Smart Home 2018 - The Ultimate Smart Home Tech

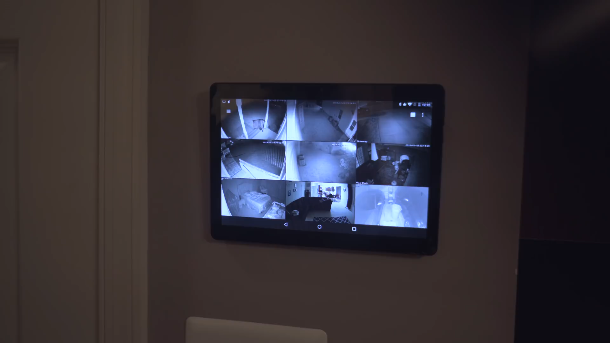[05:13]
So this thing has all the smart home apps that I use installed on it and I also use it to monitor my cameras including my Ring Doorbell Pro. So if you're not familiar with the Ring Doorbell, it's a smart doorbell that's connected to the cloud so whenever it senses motion or the button is pressed,
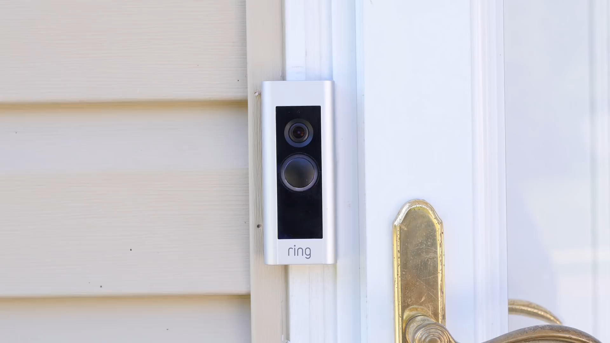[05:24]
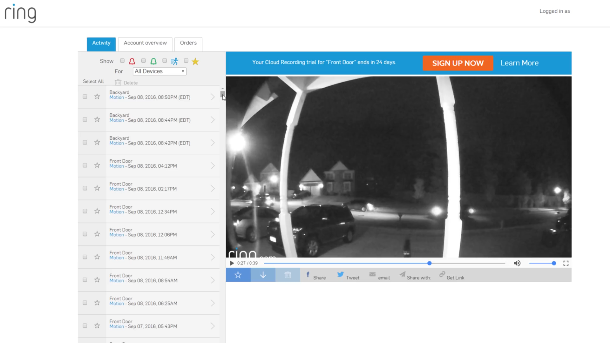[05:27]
it'll automatically send the video out to the cloud and notify you on your phone for you to see who's there.
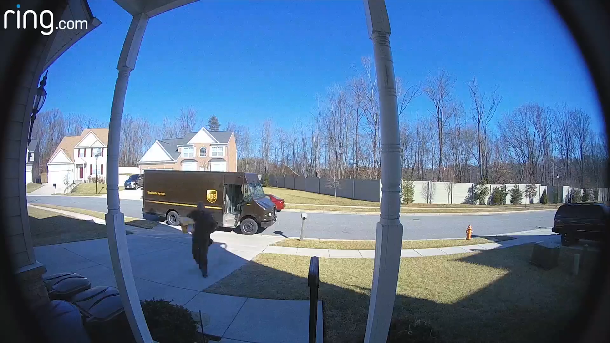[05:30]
So the doorbell works really well as long as it has a strong wifi connection.
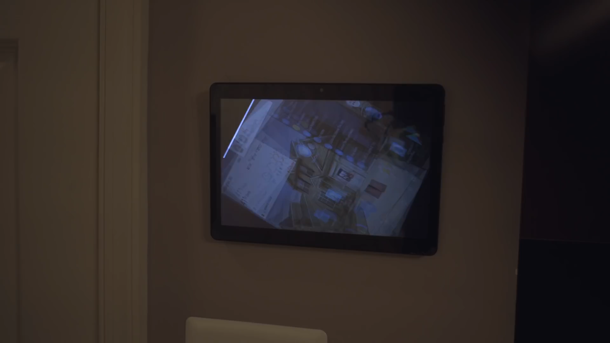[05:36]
And I have the tablet configured to automatically open the Ring app whenever it senses motion or if somebody presses the doorbell,
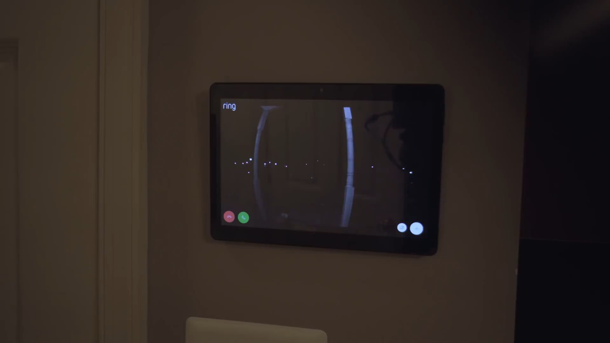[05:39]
that way I can see who's at the door just by looking at the tablet on the wall.
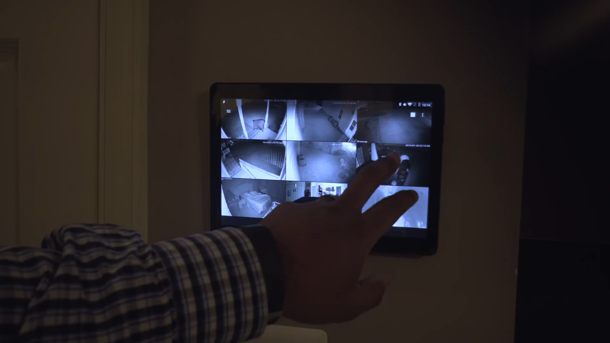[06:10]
up multiple cameras quickly so I can see what's going on.